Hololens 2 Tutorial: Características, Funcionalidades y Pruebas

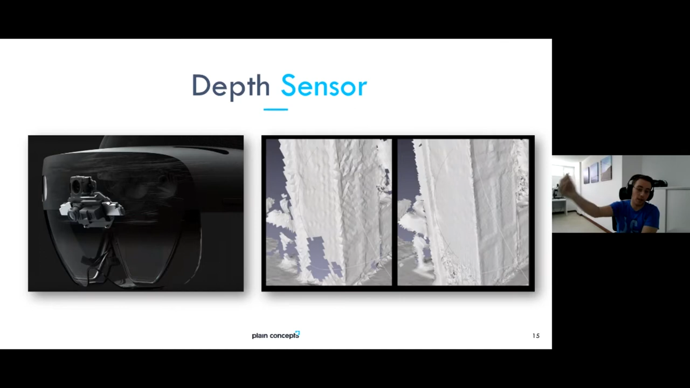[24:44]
¿Vale? Mucha gente que planteó la idea de intentar utilizar las HoloLens para escanear superficie, pues con esta nueva versión es cierto que eso es mucho más una realidad. ¿Vale? Y supongo que en dispositivos posteriores pues todavía seguirá mejorando más lo que es la precisión. ¿Vale? Bueno, pues el Spatial Mapping es el que nos permite,
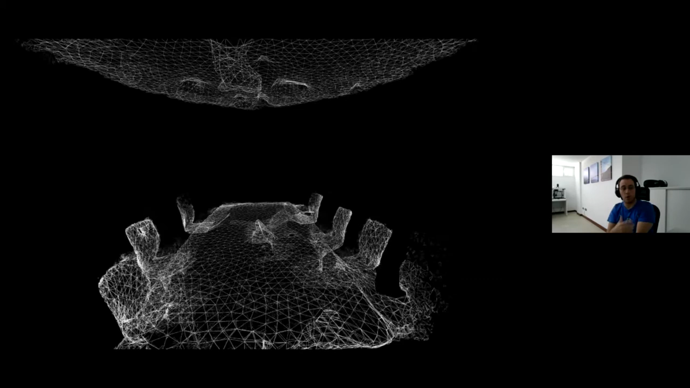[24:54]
o el DCE este, es el que nos permite escanear con precisión pues una escena.
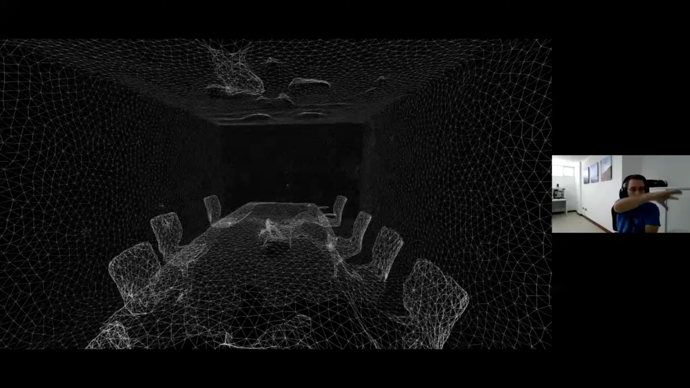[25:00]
Aquí vi, por ejemplo, cómo, qué es lo que escanea, aunque siempre dicen que, bueno, que el nuevo reto es no escanear esto solo, sino el nuevo reto que hay es, vale, yo tengo aquí una malla, pero yo aquí en esta malla lo veo todo gris, no sé qué es una cosa y qué es otra.
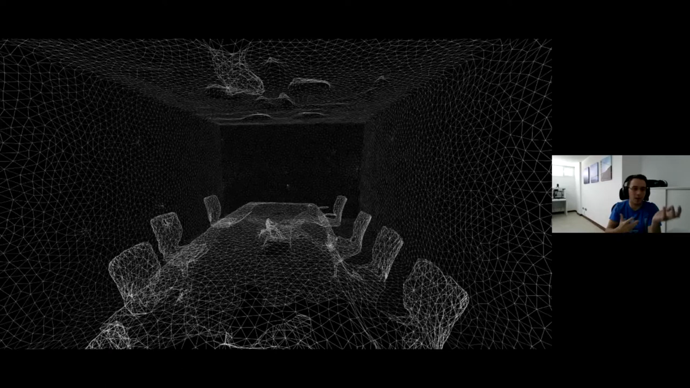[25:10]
¿Vale? El nuevo reto es que seamos capaces de identificar, de hacer Spatial Understanding, que lo suelen llamar, que seamos capaces de identificar, oye, pues esto es una silla,